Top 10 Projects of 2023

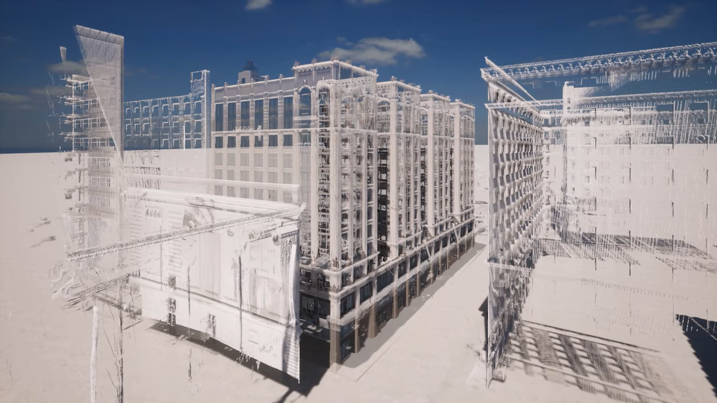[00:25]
Existing Conditions helped our clients by providing accurate 3D laser scanning and a 3D building information model for this one-of-a-kind structure.
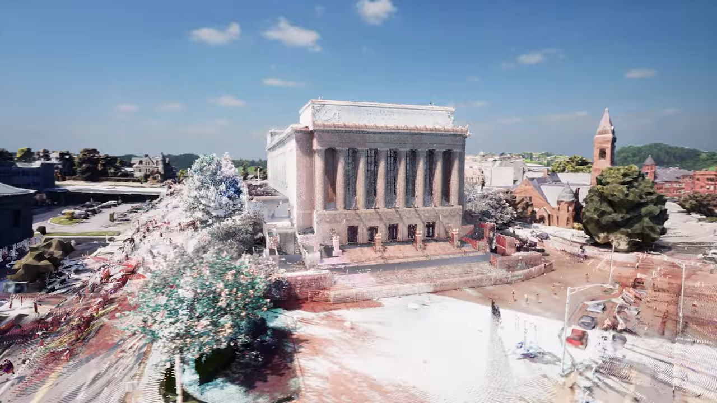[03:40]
Existing Conditions was able to provide the client with 3D laser scanning and accurate existing conditions drawings.